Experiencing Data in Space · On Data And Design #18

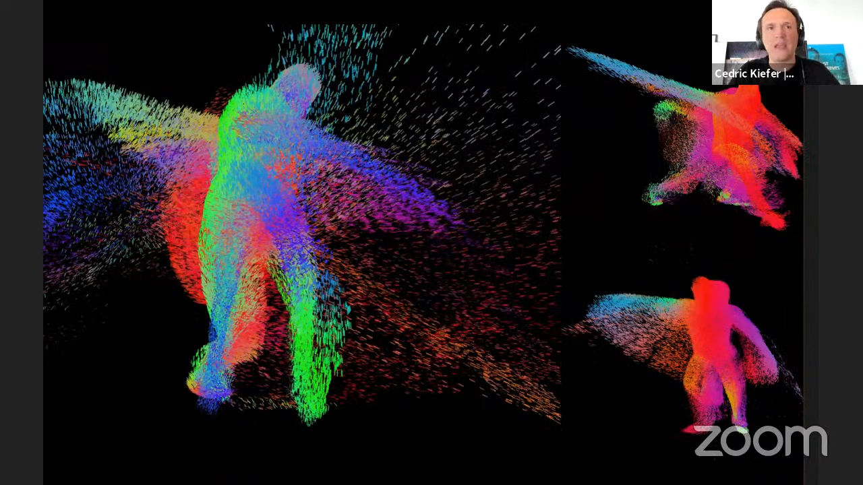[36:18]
And this is the data that we actually generated based on the motion.